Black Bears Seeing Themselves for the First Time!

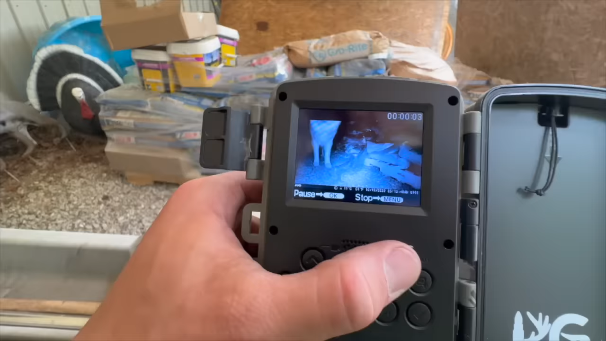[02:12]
You're about 15 minutes too late. You know what I mean?
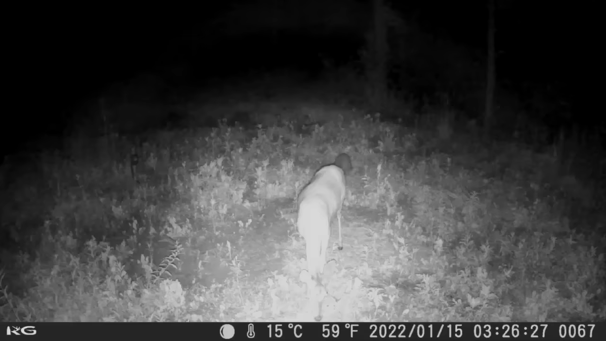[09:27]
she's equally as freaked out and super suspicious of it. Then we got a raccoon, which really doesn't care, some more turkeys, and then that doe again.
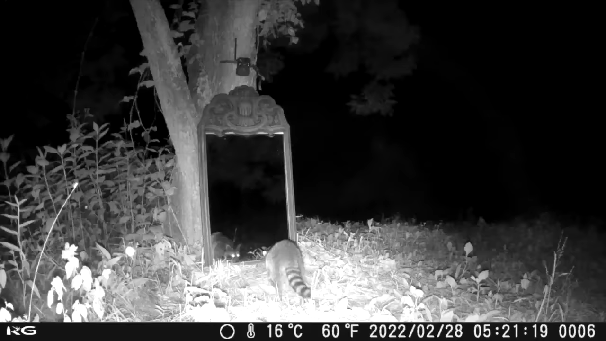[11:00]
Then we got a raccoon right up close to the mirror. Doesn't seem to care at all.
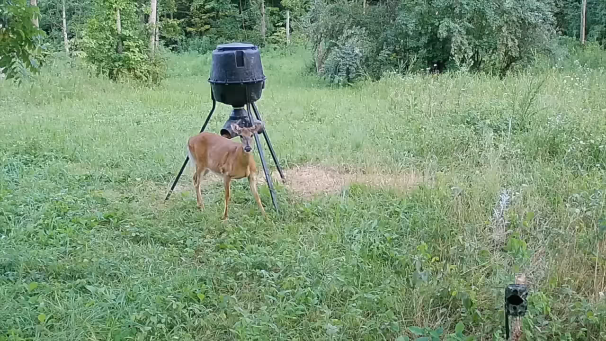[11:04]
We got some deer here and there.
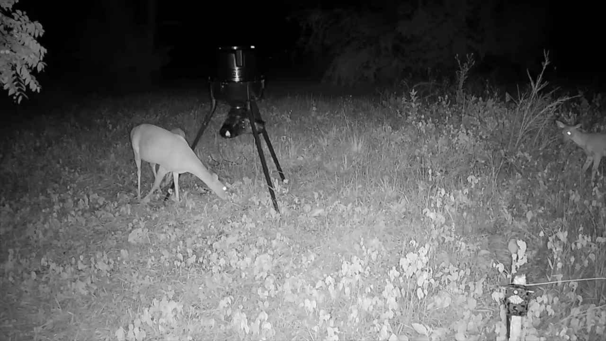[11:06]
Some of them can tell there's a mirror. Some of them can't. Some of them just plain don't care.
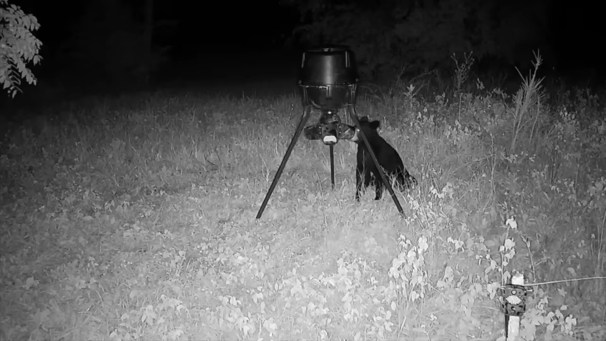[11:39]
So with that being said, did the bear scare itself off? Actually, it did. But not really for long because he came back the next night and tipped over the feeder again just as if nothing ever happened.
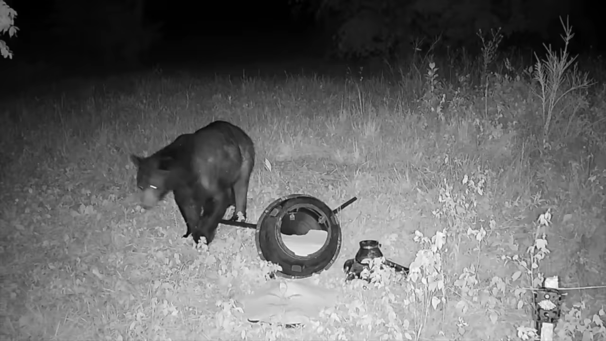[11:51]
So the way it's looking, if I'm gonna scare off these bears, I'm gonna have to try something else. Click it over here if you want to see a bear hunt in West Virginia where we actually use dogs, which might be the strategy we have to use on these bears, or over here for another bear hunt that's way out in the mountains of Idaho.